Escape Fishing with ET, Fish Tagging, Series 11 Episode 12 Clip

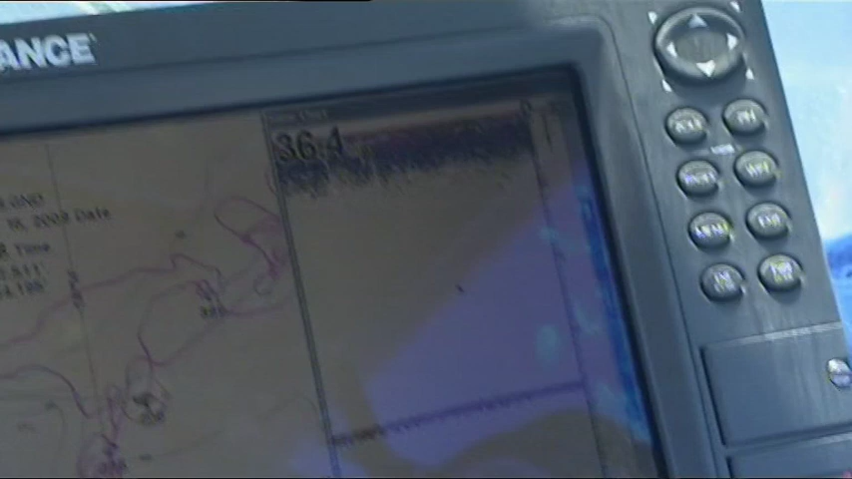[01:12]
People quite often ask, what's a marlin look like on the sounder? Well, it's really just a bunch of red pixels and the sounder's doing a great job there.